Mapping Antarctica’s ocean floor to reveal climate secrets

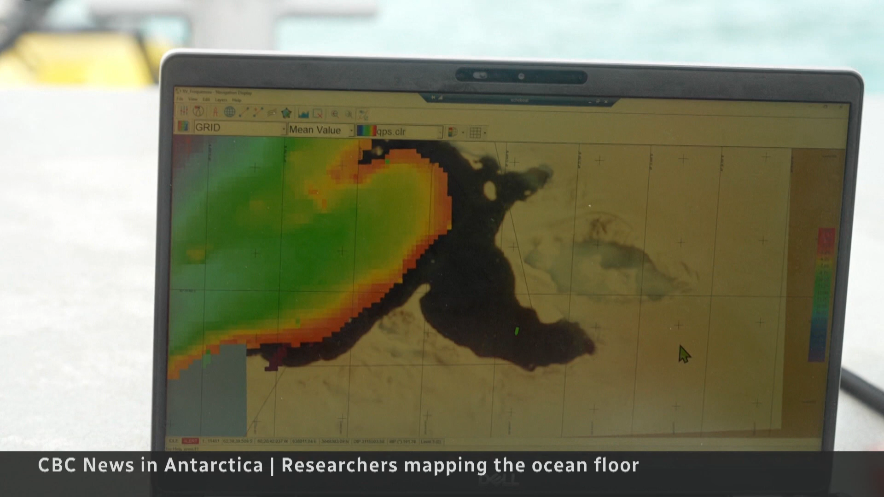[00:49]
So we have a map over here that has data that's been collected from other groups.
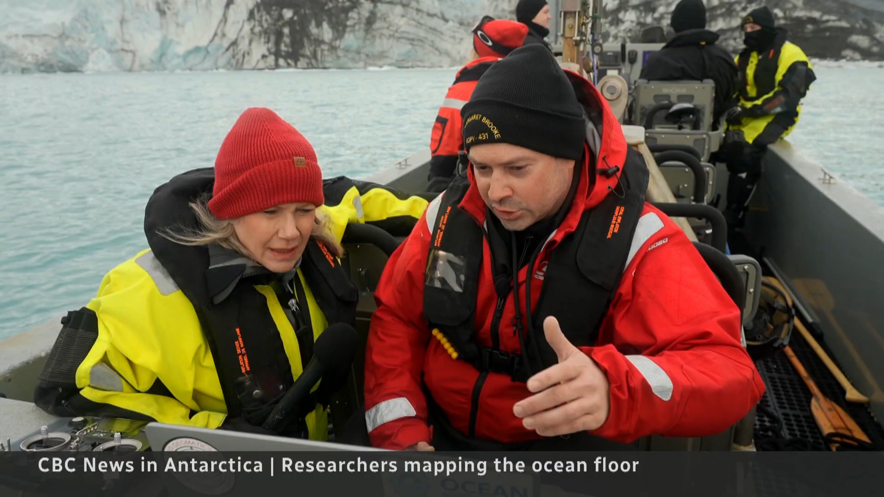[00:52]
So I'm essentially going to be driving the U.S.V.
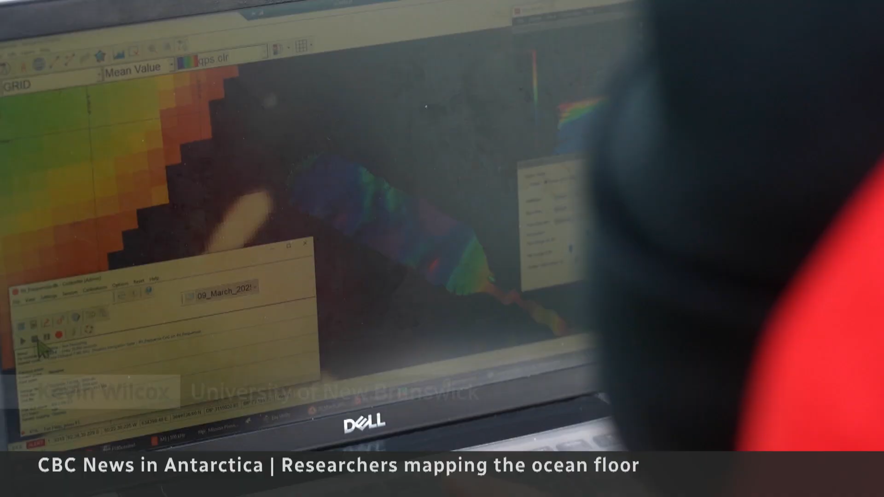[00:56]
back and forth and essentially painting in this area of the sea floor.
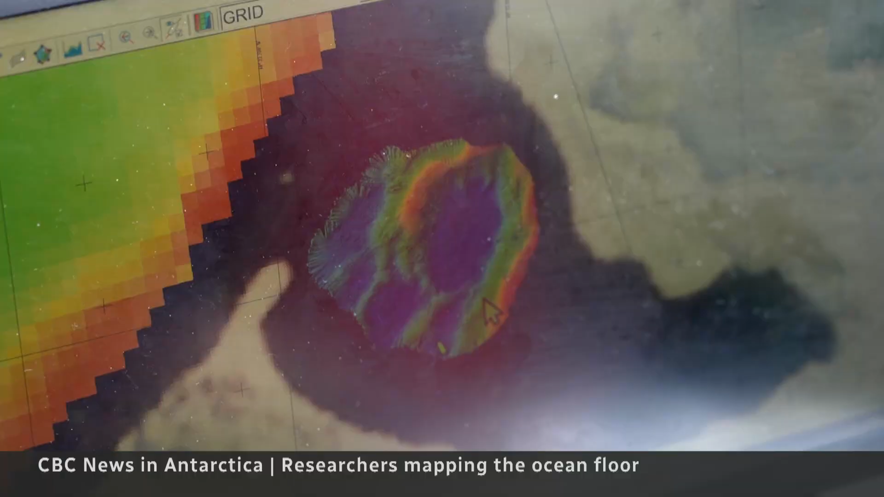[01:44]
The seabed map is starting to fill in, but suddenly, trouble.